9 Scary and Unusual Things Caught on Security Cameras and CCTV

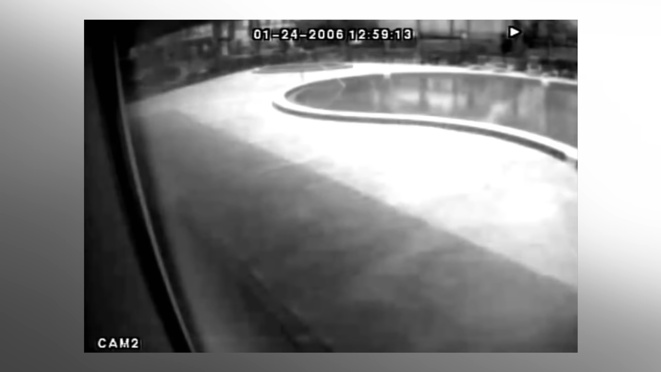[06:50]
was caught on camera by an apartment CCTV camera the person
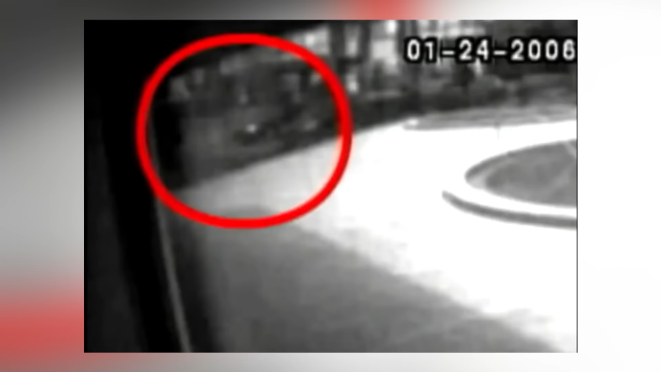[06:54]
was shown parking Jennifer's car and then leaving it the person who was a male dressed in a white t-shirt was seen on CCTV but
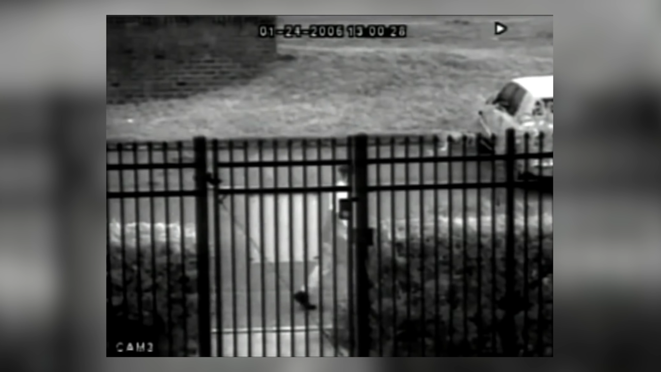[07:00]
his face was obscured by a gate both